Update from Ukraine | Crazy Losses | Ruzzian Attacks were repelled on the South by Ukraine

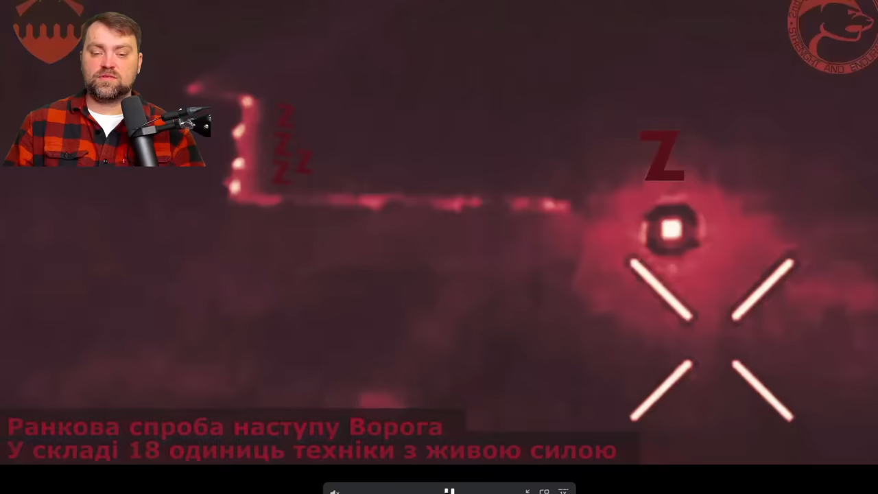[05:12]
We have the video from Klishivka published by our soldiers. They say that it was a long convoy, 18 of the vehicles and many more infantry forces.
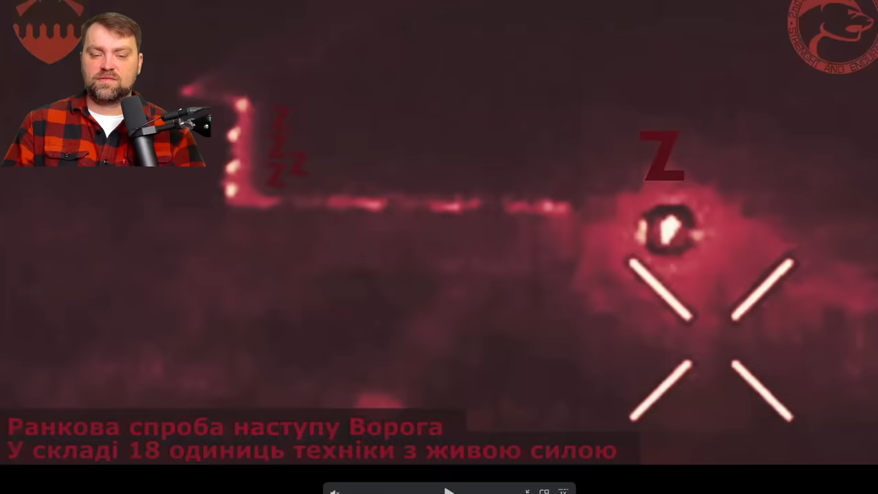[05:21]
We have the video from the thermal camera and most of those vehicles were stopped.
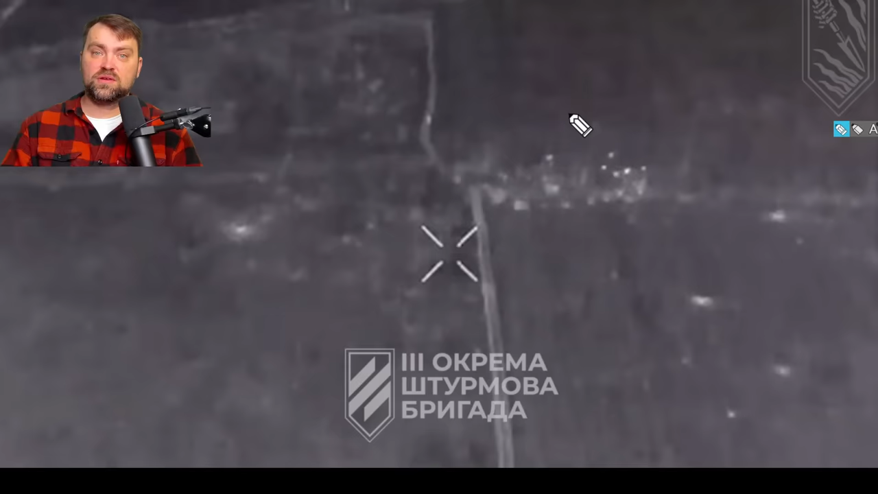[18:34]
There's also a video of how our guys from the 3rd assault brigade are using clusters against the Russian infantry forces near to Avdivka.